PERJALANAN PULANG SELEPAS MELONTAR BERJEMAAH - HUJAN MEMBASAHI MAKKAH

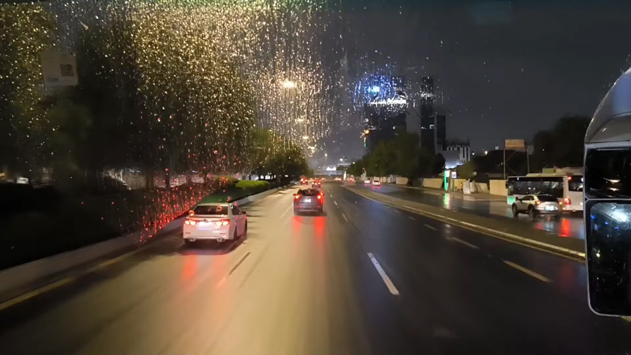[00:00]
Jadi Mekah pada malam Jumaat yang berbahagia ni Dilanda hujan, renyai-renyai Bagi para Jumaat sekalian Jagalah kesihatan Jangan sonok sangat mandi hujan Kita lama lagi ni kat sini ni Baru hari yang kedua Esok hari yang ketiga kat Jumaat InsyaAllah Pagi esok program kita adalah Baca Ayasin Dan juga tahlil arwah pada jam 9 pagi